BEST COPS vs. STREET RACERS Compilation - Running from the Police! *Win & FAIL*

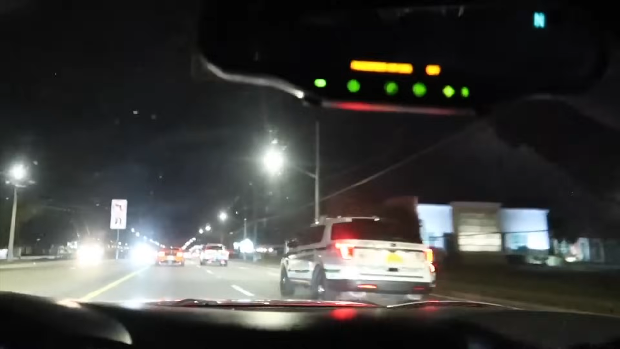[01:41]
Oh, they're going after that Camaro.
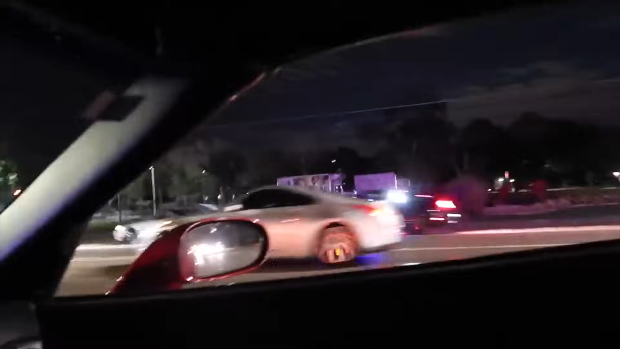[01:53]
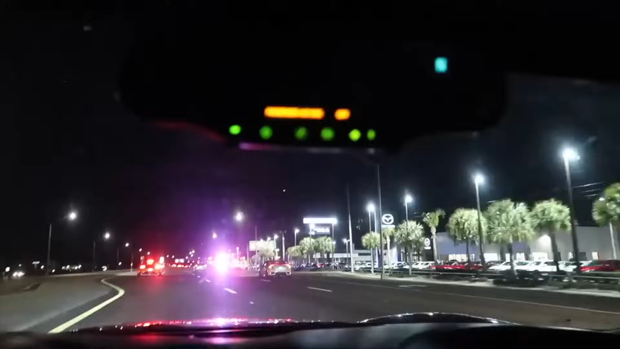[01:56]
Too and up there. Oh wow, there's four cops pulled over.
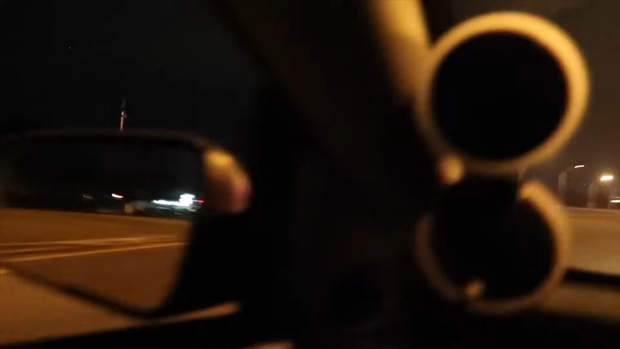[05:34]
Scary. The cop is not moving.
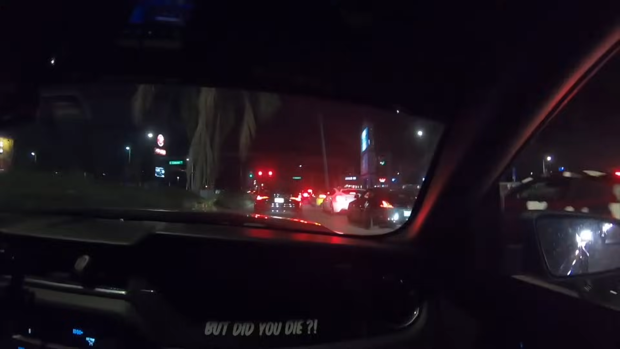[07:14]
Yeah. Following them. Where are these guys going? Oh, wow.
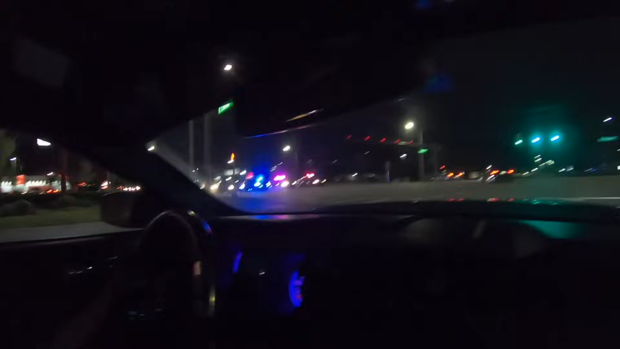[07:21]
No way. They do have the whole thing sectioned off. How crazy is that? There's a cop right there, too. Telling him to rev.